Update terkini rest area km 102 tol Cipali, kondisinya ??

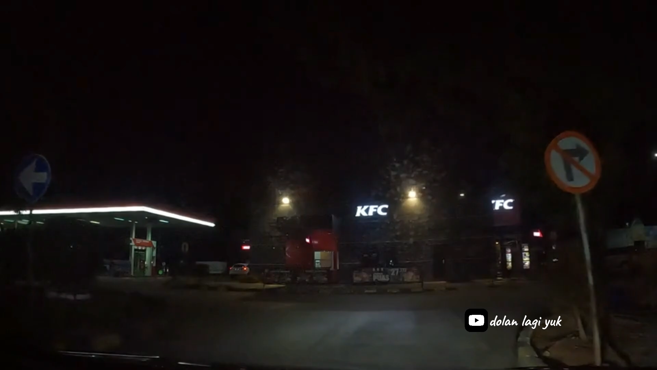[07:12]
KFC kita penuhin dulu mana nih oke disini
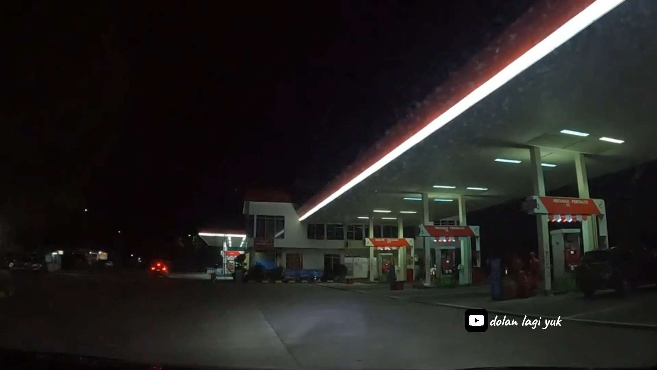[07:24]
SPBU dulu
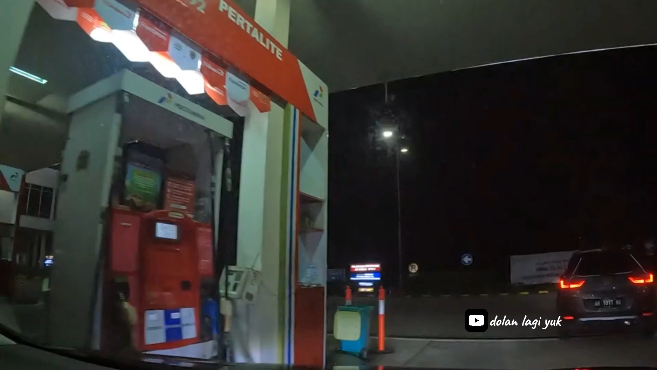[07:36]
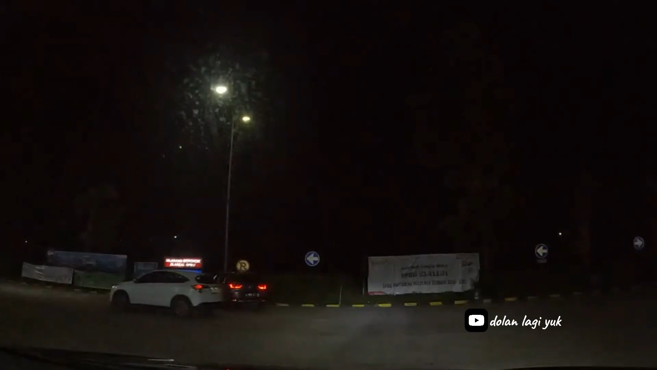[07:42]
kita lanjut lagi jadi 102 ini juga ada ini di depan sebelah kiri ya SPBU nya untuk yang apa namanya
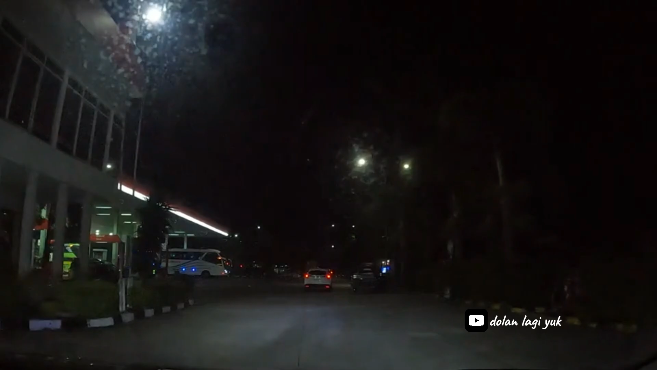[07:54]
Pertamak dan sebagainya yang sebelah kiri untuk deck select solar dan sebagainya dan
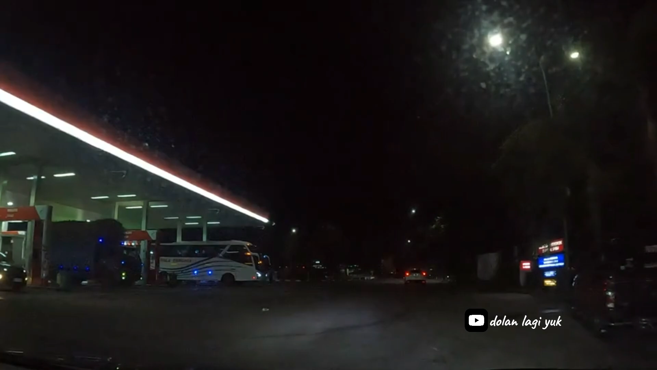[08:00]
untuk di rest area 102 ini juga ada rumah makan Taman Sari untuk khusus bis malem ada Gunung Harta ada Harapan Jaya ada Pahala Kencana nah itu di
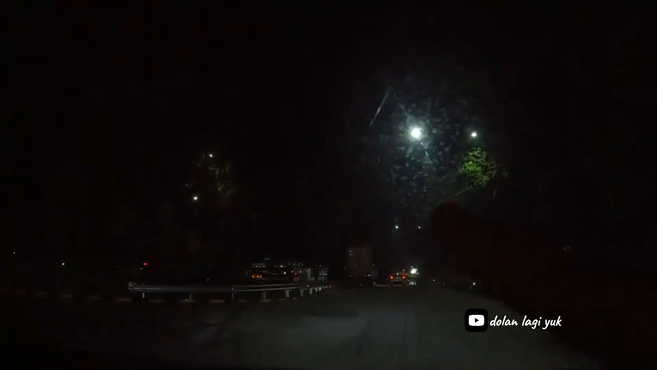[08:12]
waduh kelihatan enggak ya sebelah kiri itu untuk rumah makan yang bis malem cukup rame juga ya bisnya ada Harapan Jaya Double Decker Gunung Harta ada di sebelah kiri
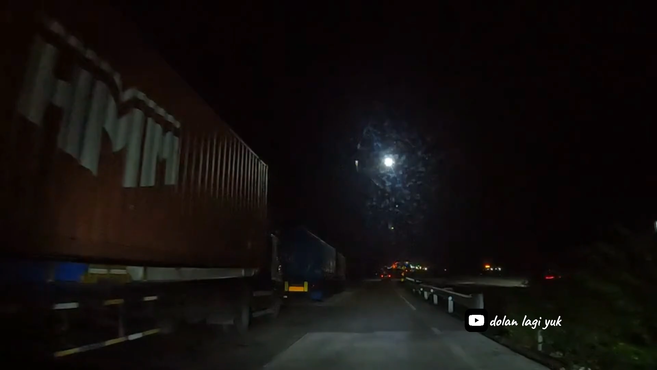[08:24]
rumah makan
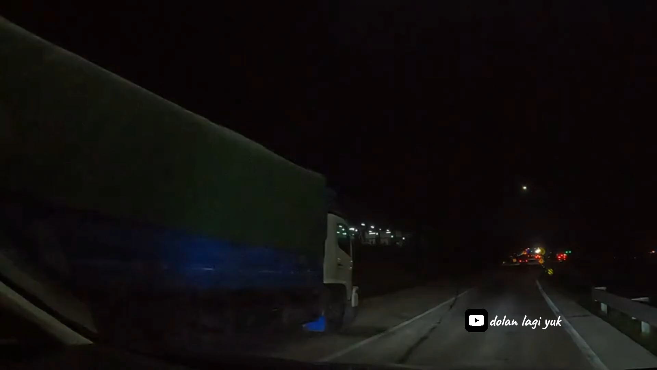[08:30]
Taman Sari rumah makan Taman Sari ini sebelah kiri jadi tidak semuanya berpindah ke Cikamurang ada beberapa bis malem itu yang sudah tidak di rumah makannya tidak di Taman Sari res area
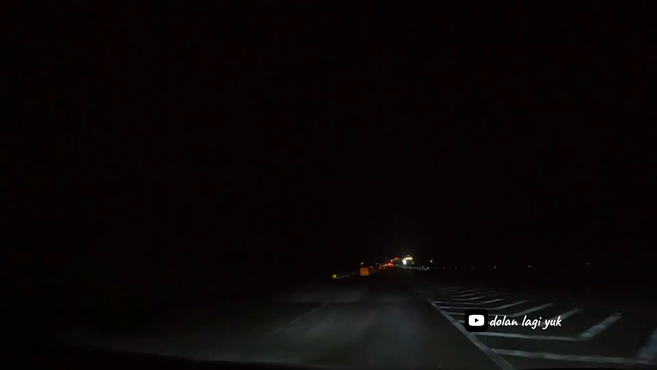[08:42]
102 tapi pindah beberapa di Cikamurang jadi kesimpulannya untuk di res area 102 itu kondisinya cukup komplit ATM juga tadi juga komplit ada masjidnya tadi saya juga sempatkan sholat maghrib di masjid res area 102 cukup lega cukup bersih toilet juga cukup banyak dan cukup bersih ada Solaria ada Indomaret Alfa Maret Alfa Express
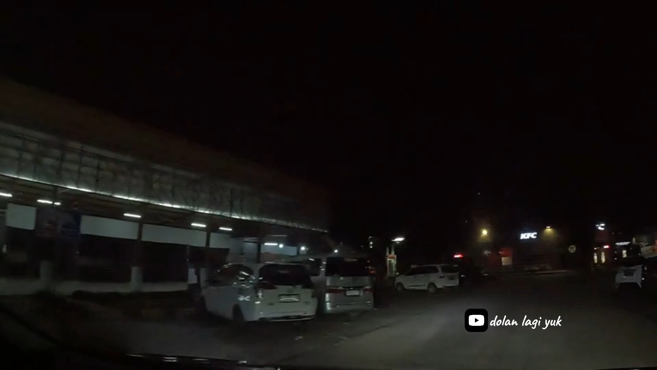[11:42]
sekarang saya mau isi mau ke SPBU dulu kita penuhin dulu KFC kita penuhin dulu mana nih oke oke disini